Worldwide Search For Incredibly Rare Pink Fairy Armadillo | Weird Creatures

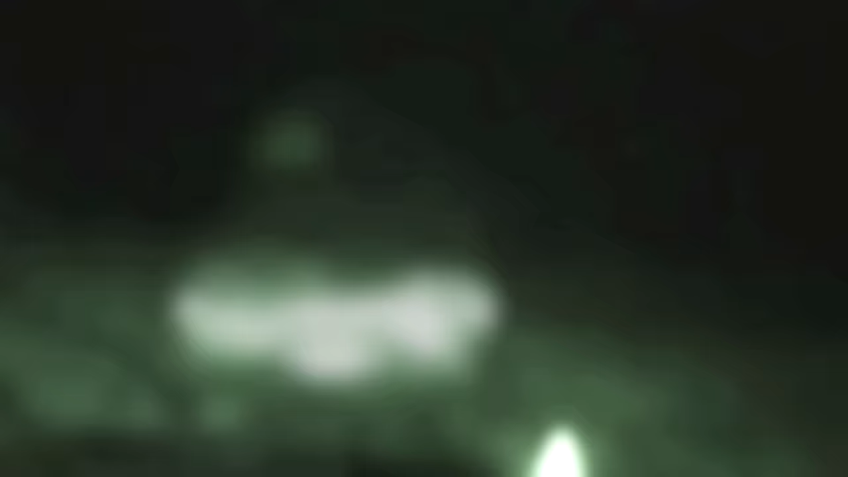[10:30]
Oh my goodness, what a strange beast.
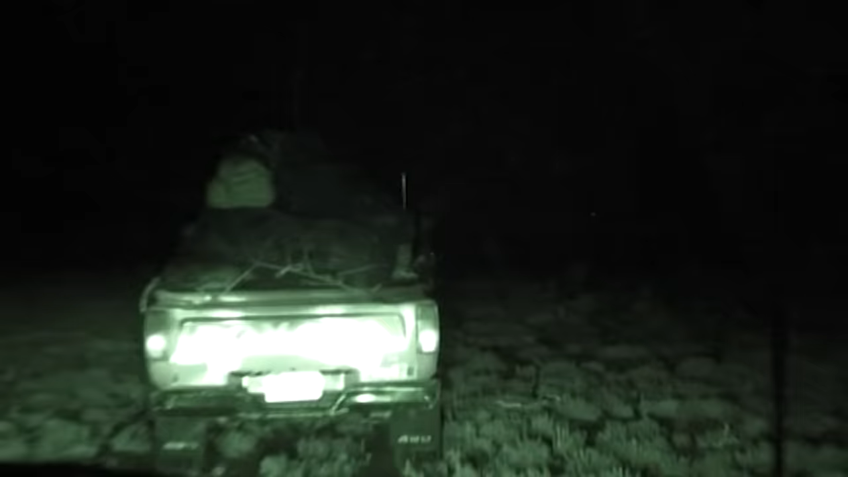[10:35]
Okay, we still haven't seen any armadillos but we've just, these here, these little fluffy little rabbit like things.
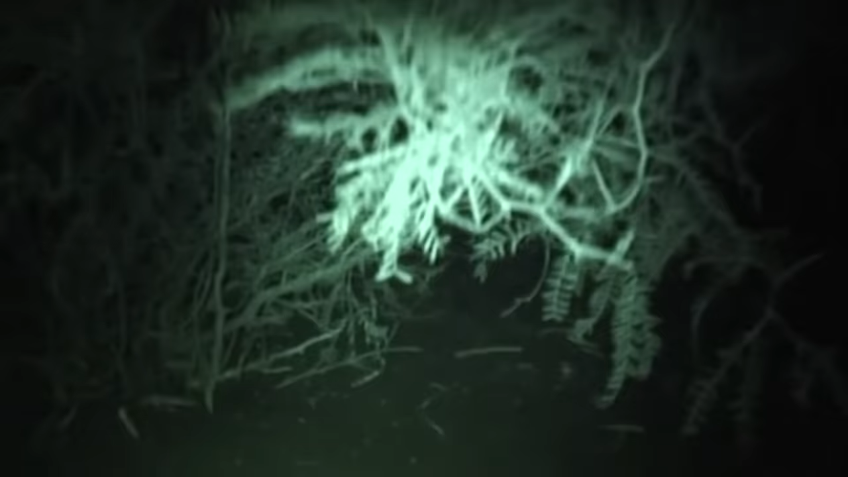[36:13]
All I'm seeing is a green version of the location.
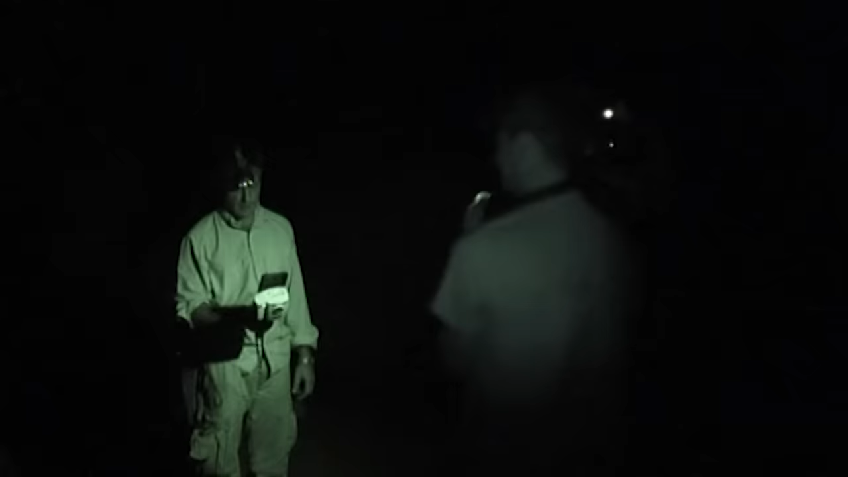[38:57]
A thermal imaging camera, a device that detects objects that are hotter or colder than the surrounding terrain. That there is our cameraman.
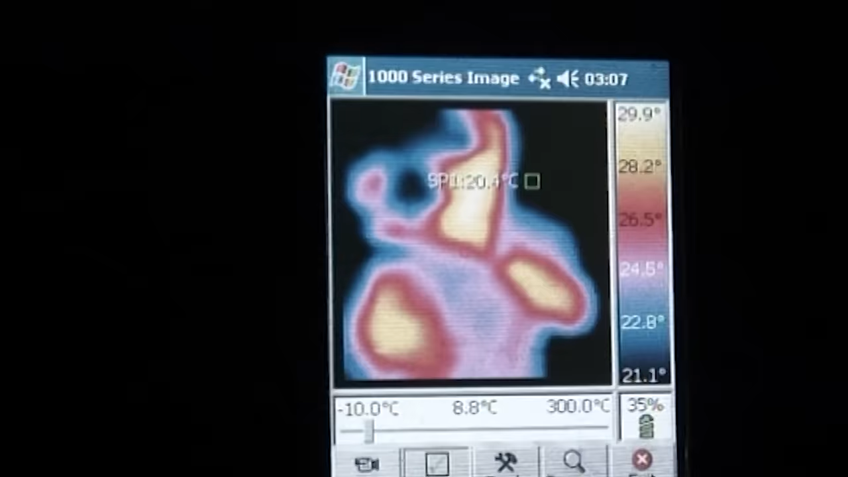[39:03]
On screen: spot 20.4°C
Give us a wave. There we are. See, there is his wave.